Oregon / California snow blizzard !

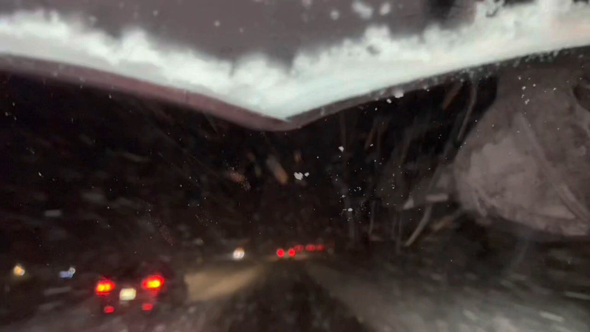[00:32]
where the soft soft snow is and where the additional stuff is at and so as you watch the road you get into this daze because of the snow coming down and so you got to constantly look in your side mirrors and actually to the side to see if you're still traveling and you can't take your eyes off the road and it's really really exhausting so
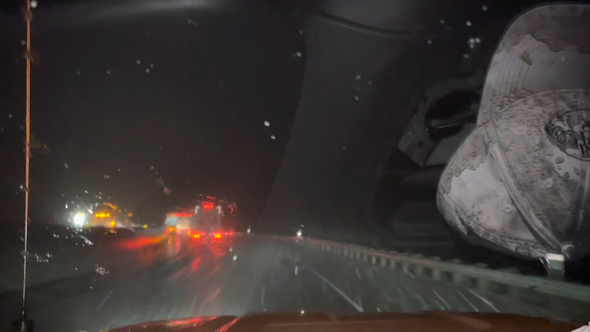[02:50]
you know it's up the road apparently said that the fastest speed limit is 20 miles per hour so for the next 16 miles we're going to be doing a little slower than 65 and looks like everybody's trying now really hard to slow down and you know we're still doing about 55 right now but it looks like a lot of road up ahead is being handled like trucks and vehicles that wanted to simply